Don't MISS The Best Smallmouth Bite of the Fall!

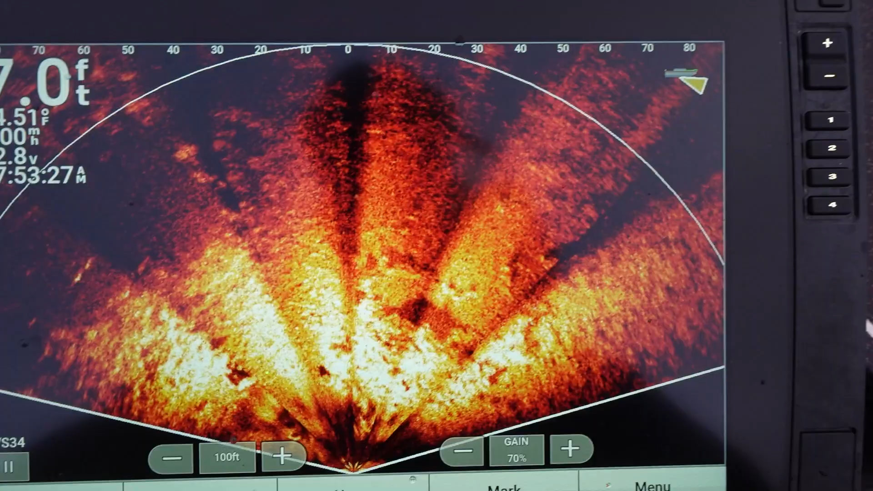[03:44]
Just really quick, this is what I'm doing with the perspective mode is I'm using it,
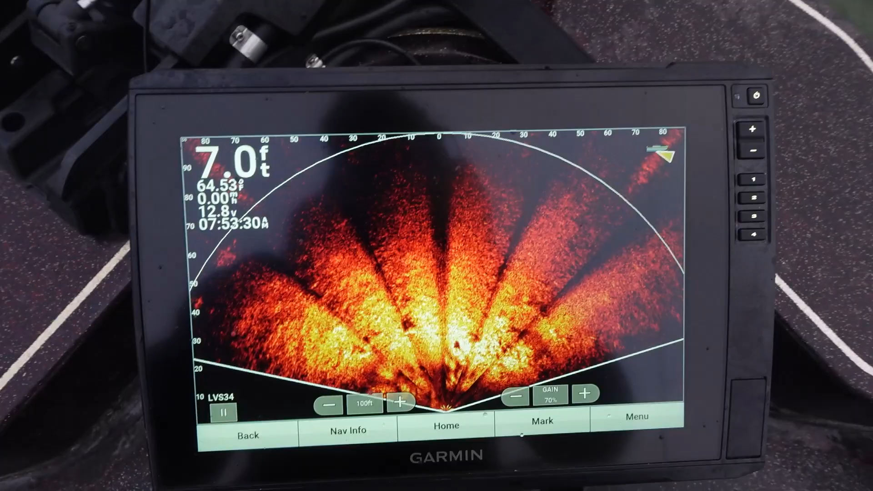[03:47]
On screen: depth 7.0 ft
and I really like the amber color for perspective, to look out 100 feet to each side, 100 foot is my range.
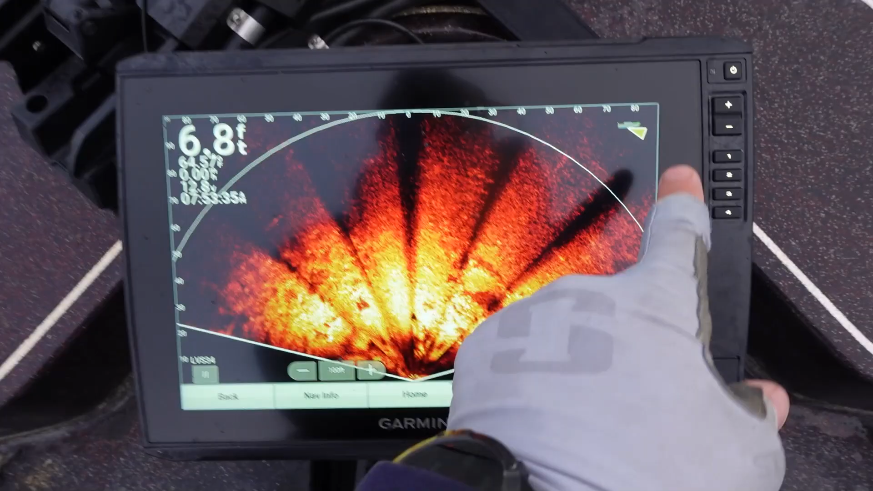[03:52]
On screen: depth 6.8 ft
And then I'm using it to stay on these rock ledges.
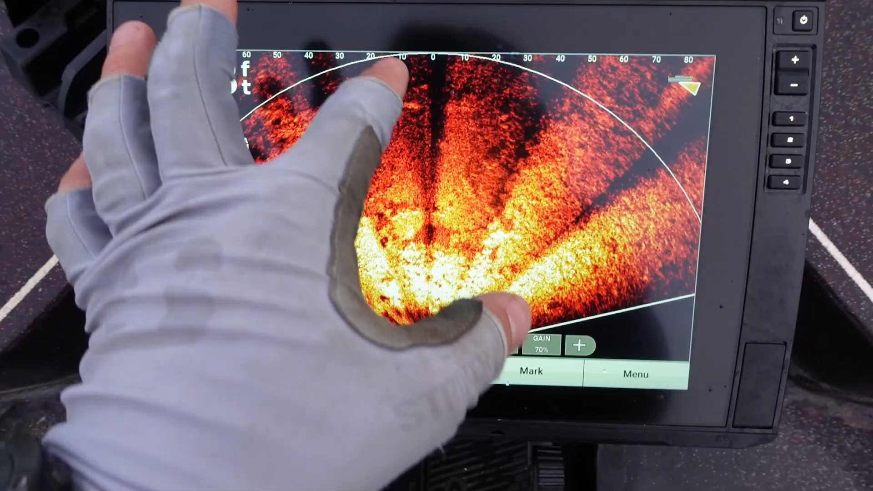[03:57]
And you can start to see the sand patches and the scattered boulders.